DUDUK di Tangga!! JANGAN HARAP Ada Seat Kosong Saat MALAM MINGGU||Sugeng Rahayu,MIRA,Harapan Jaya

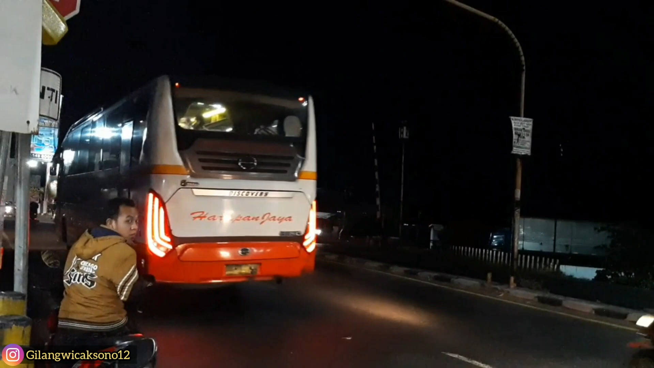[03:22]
Ini Harapan Jaya baru datang nih.
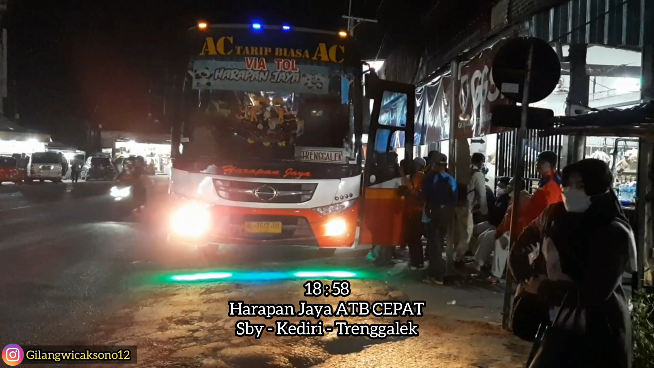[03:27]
Astaga. Yang turun banyak banget di sini.